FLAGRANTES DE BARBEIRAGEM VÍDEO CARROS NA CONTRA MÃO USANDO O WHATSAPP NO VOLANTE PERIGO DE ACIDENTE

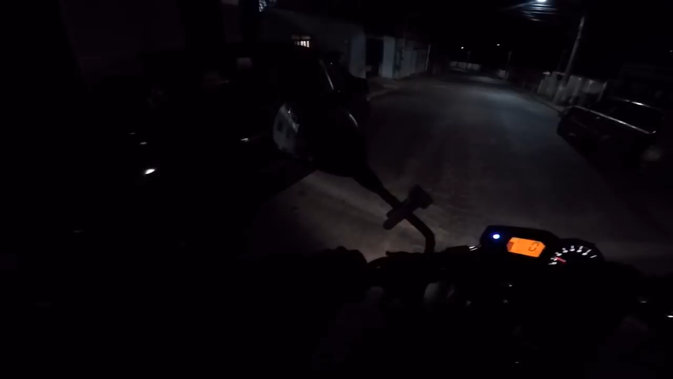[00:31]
É contramão Cuidado aí, vai acertar o motoqueiro aí Tá de brincadeira, né tio? Tá de brincadeira Que você subiu todo esse pedaço aqui na contramão Aí pega o motoqueirinho aí Que tá com pressa, tiozão Atrasado com as entregas Recebendo a reclamação de cliente Aí acerta bem no meio do teu para-brisa Você vai falar que o cara Tava correndo, né tiozão? Mas você na contramão não tá ligado, né tiozão? Acerta o motoqueiro aí Seu abençoado Pra não falar outra coisa
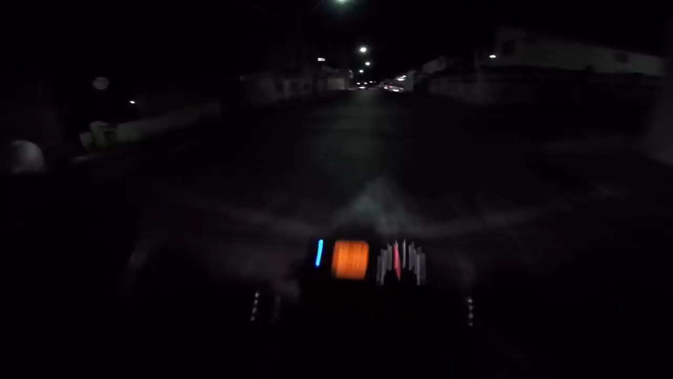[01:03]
Tá louco, tio? Cadê a seta?
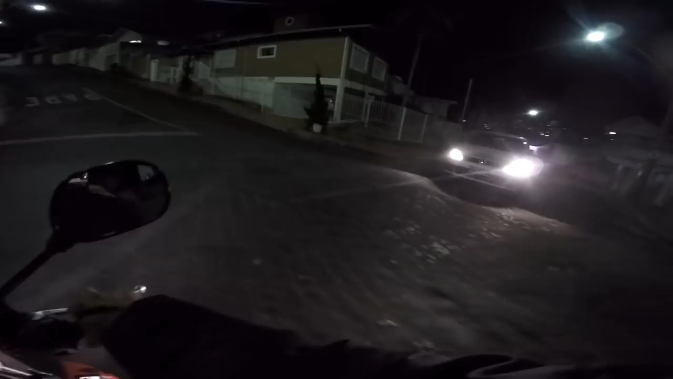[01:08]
Você vai entrar? Liga a seta, tio, liga a seta Como é que a gente vai adivinhar pra onde a senhora vai, tio? Tem que fazer o curso de mãe de iná Vamos fazer o curso de mãe de iná, tiozão Pra adivinhar pra onde a tia vai entrar Você tá de brincadeira com a minha cara, tiozão
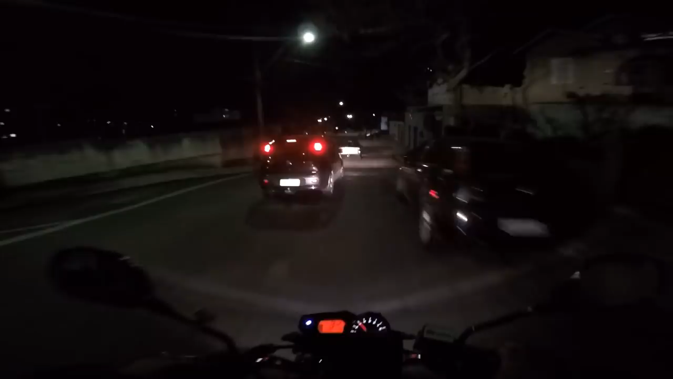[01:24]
Hoje é dia dos barbeirovskis É Eu sei, você vai pra onde? Você vai reto? Aqui é só direita e esquerda Você vai pra direita, tiozão E agora? Eu tô indo pra baixo Ai caramba, sequência de barbeiro aí, tiozão Tá de brincar com a gente Não é possível um negócio desse,
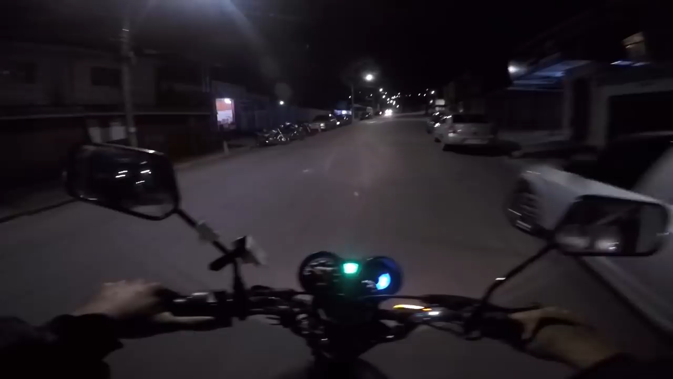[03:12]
Cortando caminho, tiozão Em cima de mim Vai de brinca, tio Eita, tiozão Entrando na contramão aí, tiozão
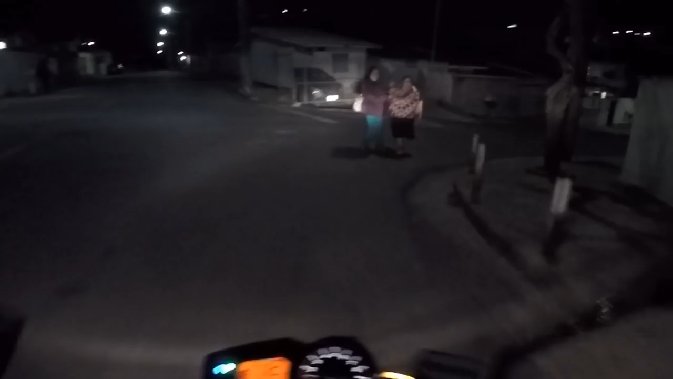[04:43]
Aguarda de conversar no meio da rua Tá de brincadeira, hein, tio? Cada uma, tiozão Isso aí, tiozão Você tá piscando Tá gravando, tio É nóis
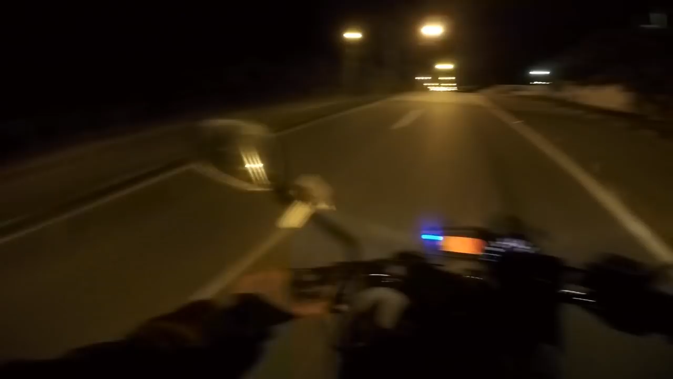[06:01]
Sai do WhatsApp, tiozão Tá de brincadeira, tio O cara fica dirigindo na rodovia Ou entra pra baixo, tiozão Se entra alguém na frente dele Já era, tio É morte Ele tá na desatenção total Tá totalmente entregue Totalmente É... Fora do corpo Fora de si Totalmente alucinado, tiozão Pela... Pelaquele aplicativo de mensagem Chamado